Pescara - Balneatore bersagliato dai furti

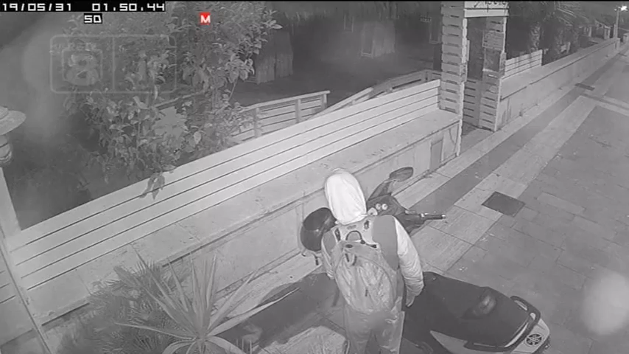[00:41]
Dalle immagini delle telecamere di sicurezza del locale si vede un giovane con il capo coperto da un cappuccio avvicinarsi al mezzo parcheggiato privo di catena e blocco sterzo. Dopo averlo rimosso dal cavalletto si è allontanato a piedi spingendolo.